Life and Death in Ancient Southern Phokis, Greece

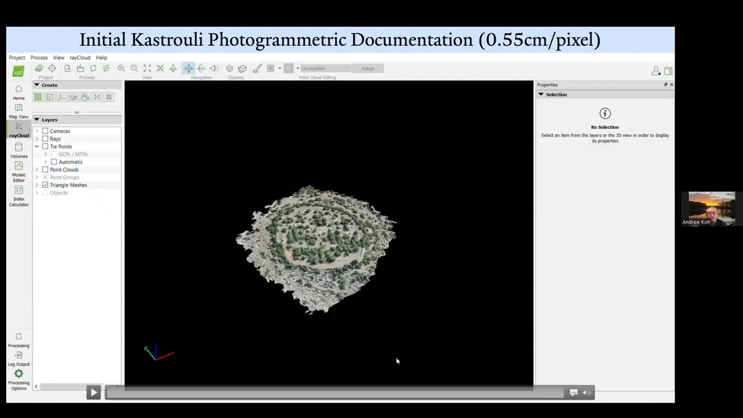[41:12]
we did that at very high resolution and here here's more details about the twice a day uh drone uh documentation it was done at relatively low elevation
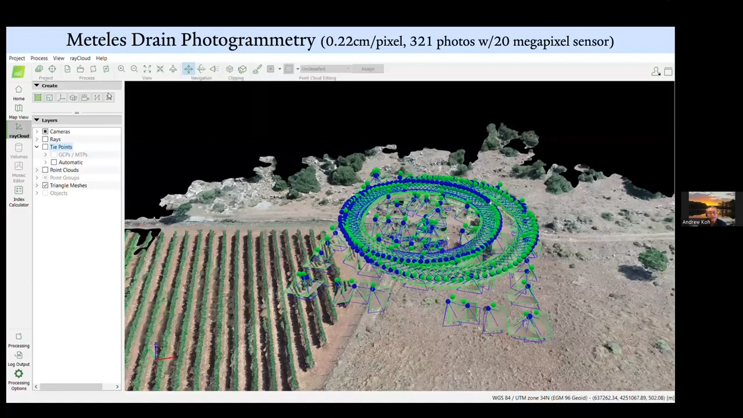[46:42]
so we took um our highest uh resolution um drone images here